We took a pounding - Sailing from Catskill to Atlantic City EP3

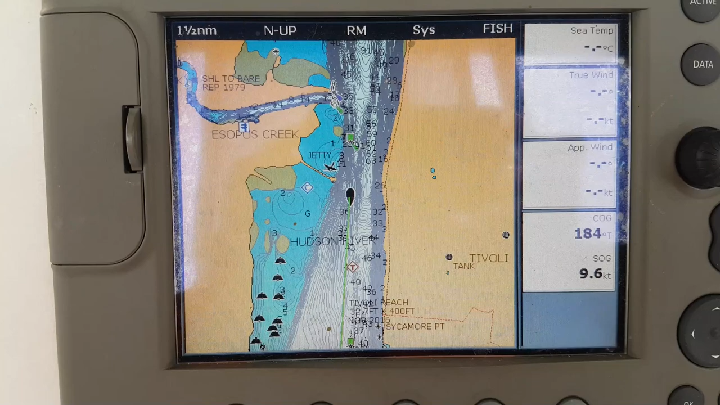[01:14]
We're actually with the current so we're actually getting 9.6 knots. Typically without a current we'd be doing about maybe 8 or 7.8 knots.
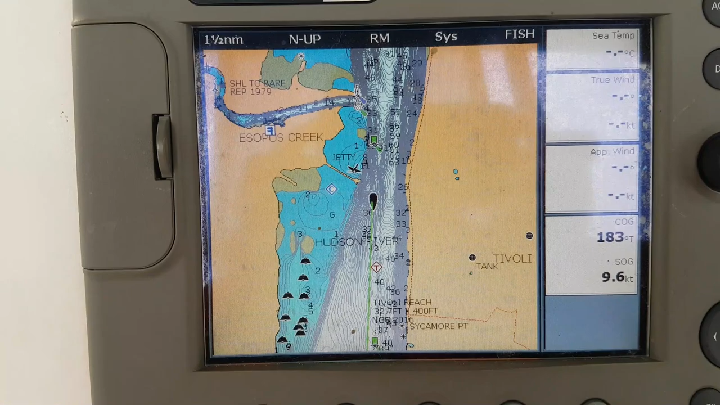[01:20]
So we're just passing Kingston. The waves are starting to build a little bit.